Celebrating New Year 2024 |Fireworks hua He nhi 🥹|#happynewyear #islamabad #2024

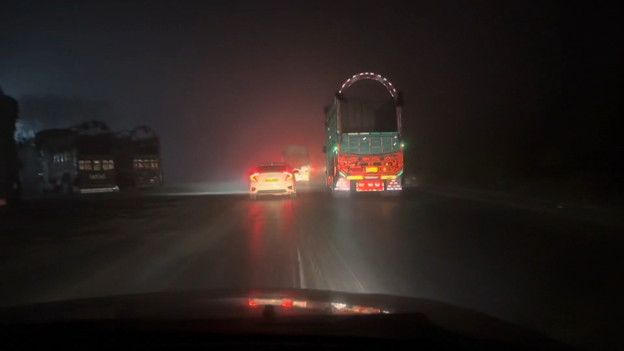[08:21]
जनाब। अभी हम वापस जा रहे हैं लेकिन धुंध इतनी है कि हद निगाह बिल्कुल सिफर हुई हुई है और टाइम भी हो गया है, 3 हो गए हैं।